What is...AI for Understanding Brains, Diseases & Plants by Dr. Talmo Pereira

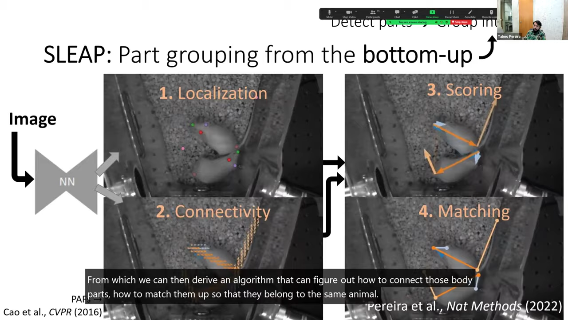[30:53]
And that works pretty well in lots of cases where the AI can benefit from more explicitly reasoning about the body parts.
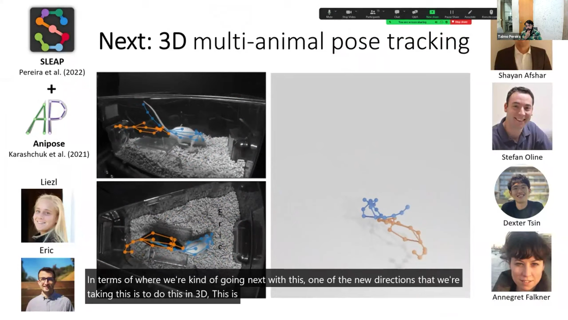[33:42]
This is in collaboration with Edward Faulkner's lab at Princeton, where the idea is to leverage multiple viewpoints.
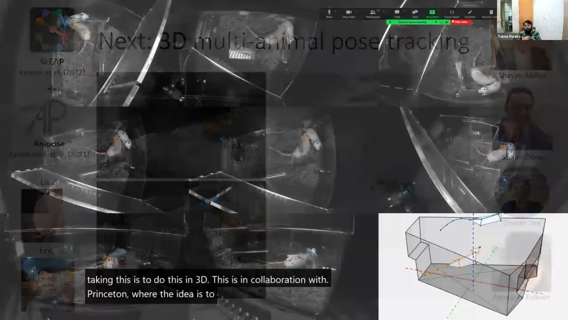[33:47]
Here you can see we have eight different cameras at all different angles,
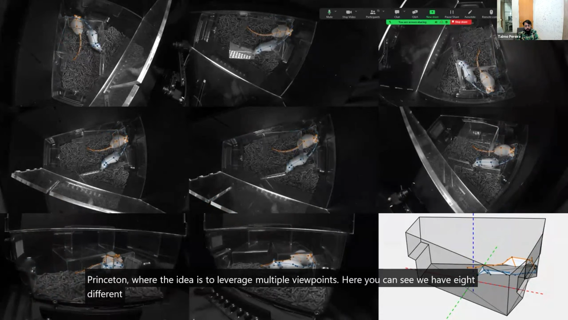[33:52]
which we're then going to use to essentially triangulate the locations of each one of those body parts.
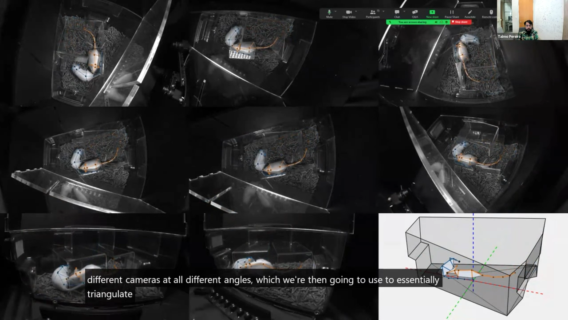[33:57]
So then we can reconstruct all of these landmarks, all these coordinates, in three dimensions.
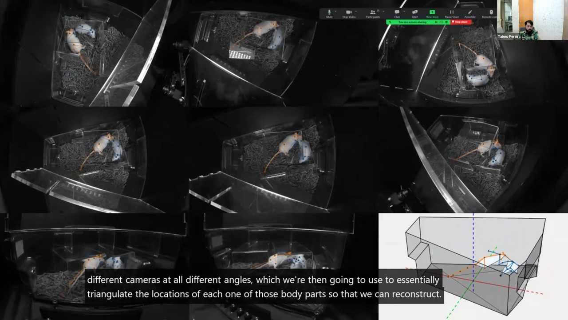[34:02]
And what that allows us to do is to basically be less susceptible to some of the tracking areas
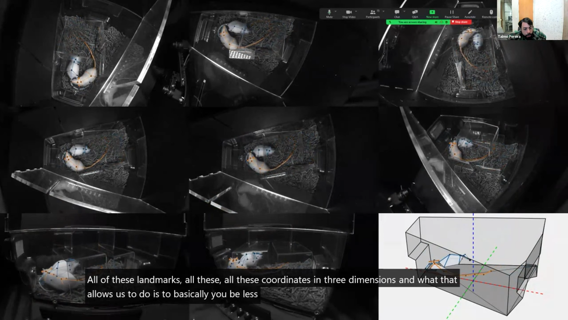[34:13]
that we would have when we're looking at animals that are too deep, sometimes they're just on top of each other,
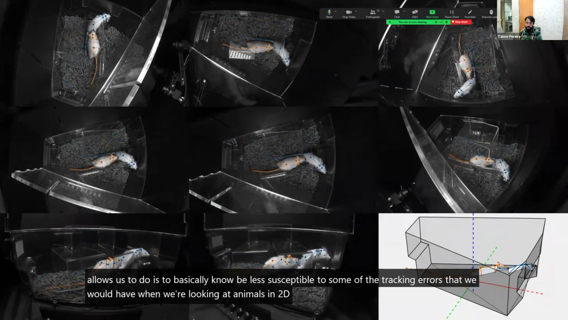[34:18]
sometimes they just can't see a particular body part, as well as just get more information overall about the geometry of their movements,
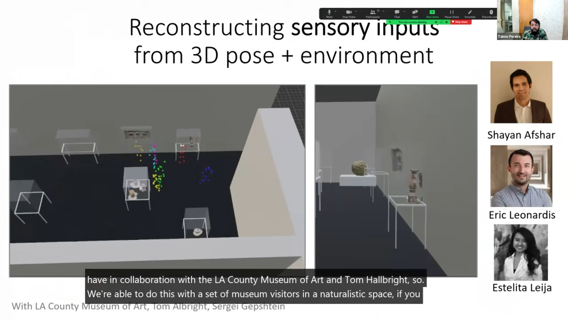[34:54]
where then we're able to reconstruct the locations of all the body parts of all the museum exhibit goers. And since we've now reconstructed, actually reconstructed the environment inside of this museum exhibits, we can then essentially predict,
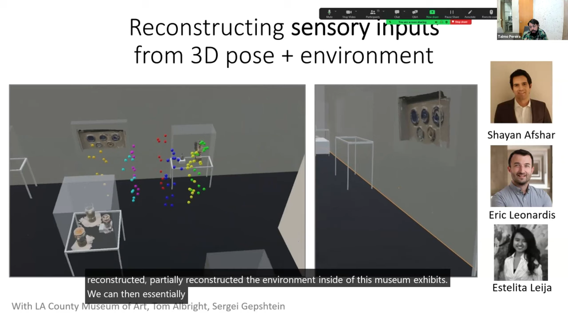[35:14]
based on the head location and orientation, what the museum exhibit goers might be seeing, so that we can then develop models that describe human behavior in a setting in which they have all of these computing sensory cues that would guide the next behavior.
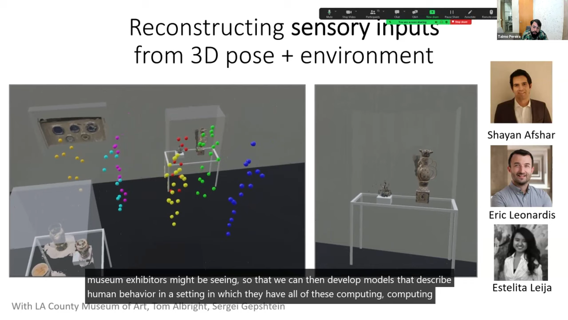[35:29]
In other words, are people drawn more about certain visual properties of the art,
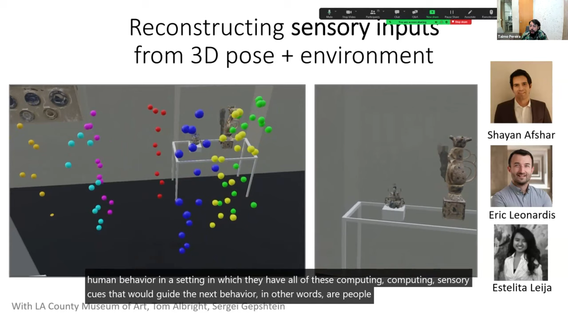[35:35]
or are they just going to go with their group if they indeed are coming with a group.